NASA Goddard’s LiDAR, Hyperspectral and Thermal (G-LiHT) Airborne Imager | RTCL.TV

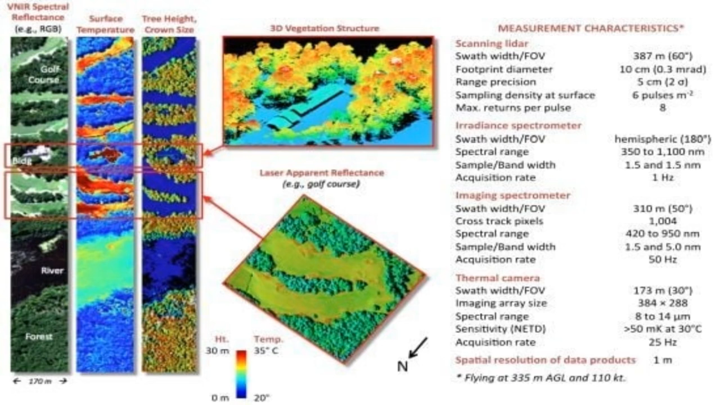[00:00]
The Geely HT Airborne Imager is a compact, lightweight and portable system that integrates commercial off-the-shelf LiDAR hyperspectral and thermal components to provide unique information about ecosystem structure and function at very high spatial resolution,